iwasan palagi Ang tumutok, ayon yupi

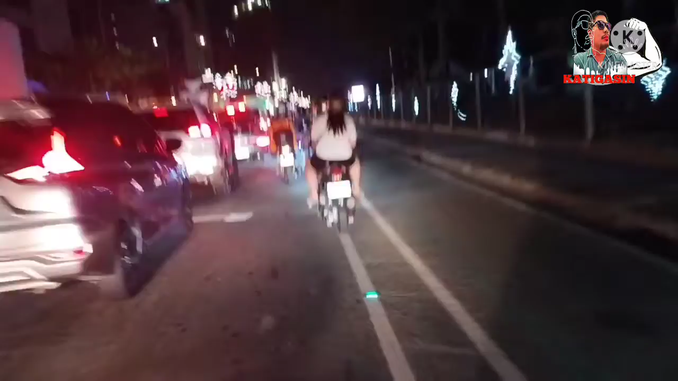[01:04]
Oh, masih kok grobe. Bicycle lane nya nah.
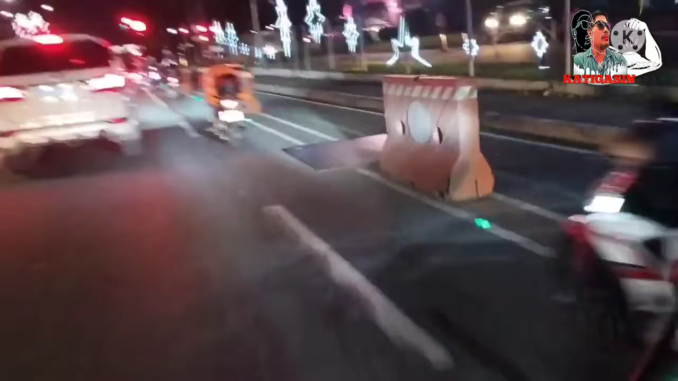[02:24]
Bumper to bumper. Lagi tayong mag-ingat.
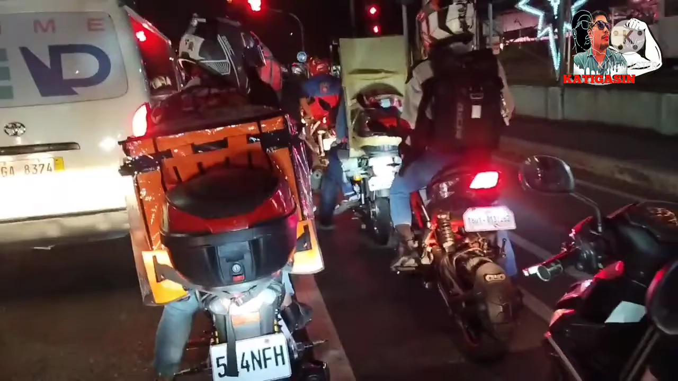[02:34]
Hindi niya napagandaan yung pagpreno. Eh, minsan nakala natin malayo pa eh, malapit na pala. Nope.